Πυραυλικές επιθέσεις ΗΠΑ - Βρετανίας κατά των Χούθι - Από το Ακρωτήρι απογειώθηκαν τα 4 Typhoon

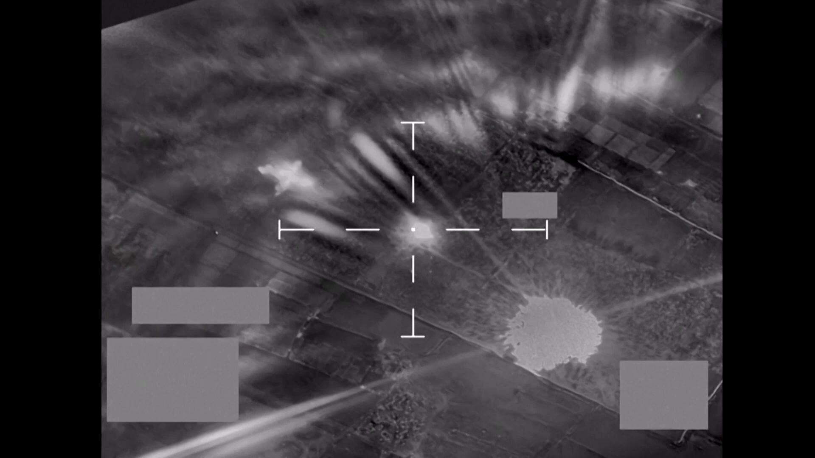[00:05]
Λίγο πριν από τις 2 τα ξημερώματα, εκρήξεις συνταράσσουν την πρωτεύουσα Σανααά και άλλες πόλεις της Ιεμένης.
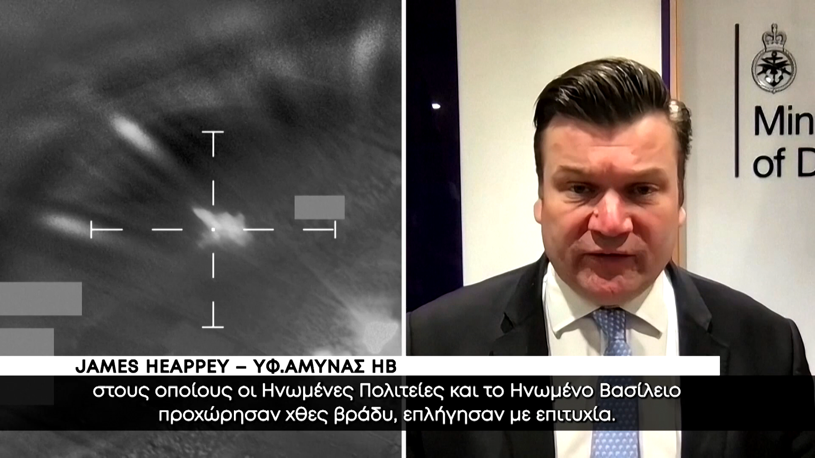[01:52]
that the US and UK prosecuted last night were successfully hit.